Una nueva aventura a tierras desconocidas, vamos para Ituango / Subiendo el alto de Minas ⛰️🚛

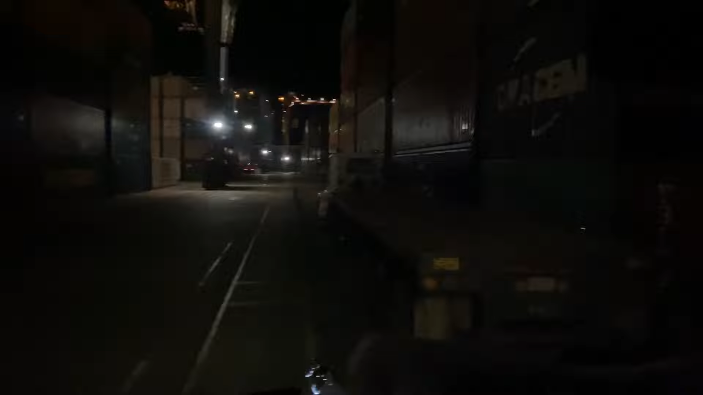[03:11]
Prendemos las luces y este también está esperando, el de atrás también estaba esperando, entonces vamos el carro rápido.
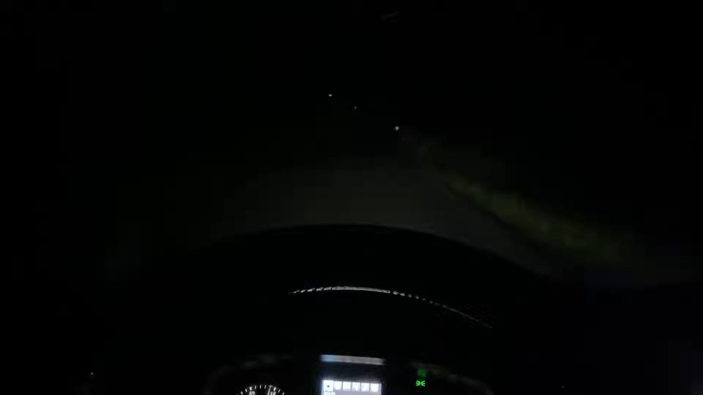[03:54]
Y como lo pueden ver, esto es solo, miren, ni un alma por acá. Esta parte es un poquito peligrosa, han robado muchos compañeros por acá, por estos lados, entonces hay que tener cierto cuidado. Como lo pueden ver ahí, un poco de niebla, miren, se bajó un poquito las nubes, entonces también
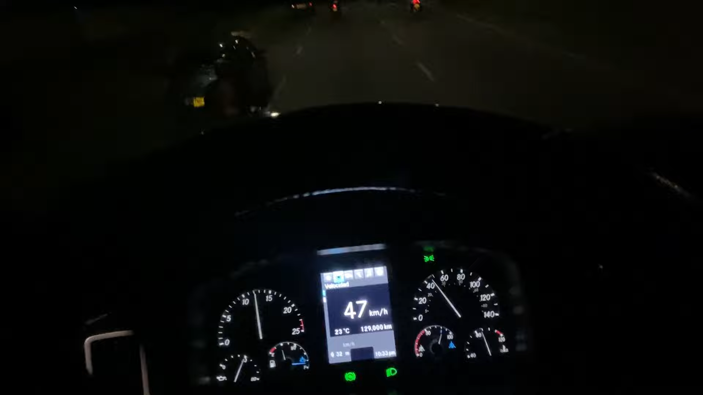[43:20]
Bueno, parceros, después de haber pasado Medellín, Bello, Girardota, etcétera, aquí cogemos la salida ya para la costa atlántica.
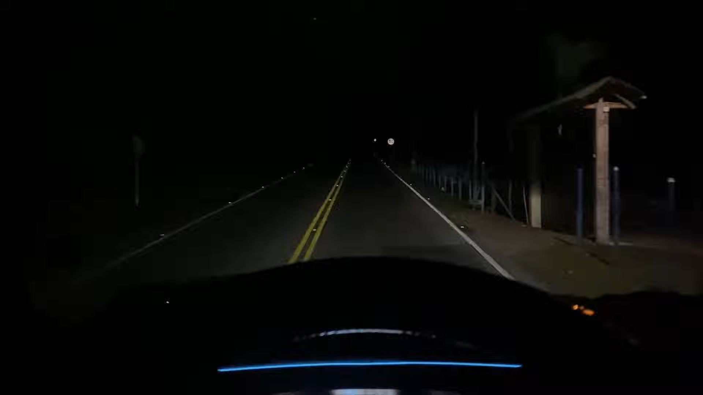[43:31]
Aquí vamos por la vía que va hacia Cartagena, ya que Ituango queda hacia estos lados. Paquetero de TCC, mira. Le pusimos la dirección para que nos pasara. Una rectica larga, entonces ahí nos voy a pasar. Comenzamos a subir el alto de Matasanos. Ya alcanzan las lucecitas y eso.
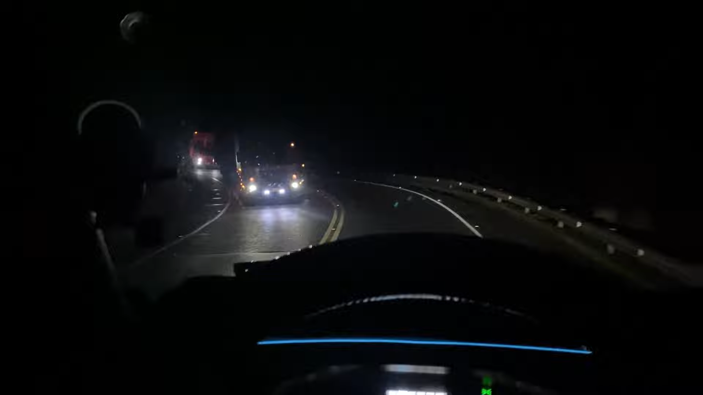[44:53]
Y cuando vuelva otra vez, la subimos, ¿sí? A mejor visibilidad. Desde que no venga nada, todo bien. Mira, ahí viene uno. Pongamos las bajitas. ahí ya altas.
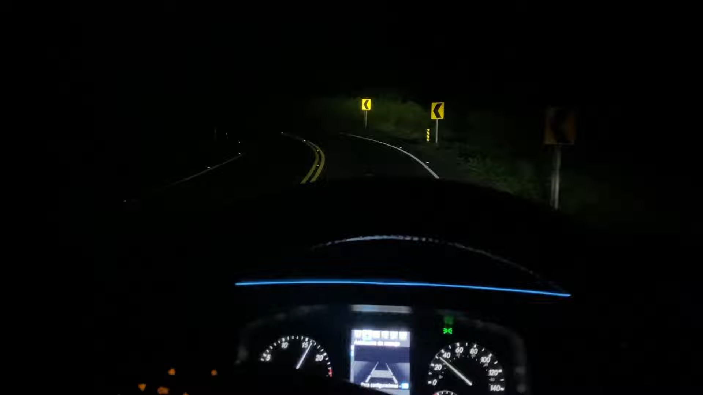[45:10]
Vamos en este momento subiendo en quinta velocidad doblada. Ya con el bajo. Bueno, este altico sí, ya la carretera es más un poquito amplia que la del Alto de Minas.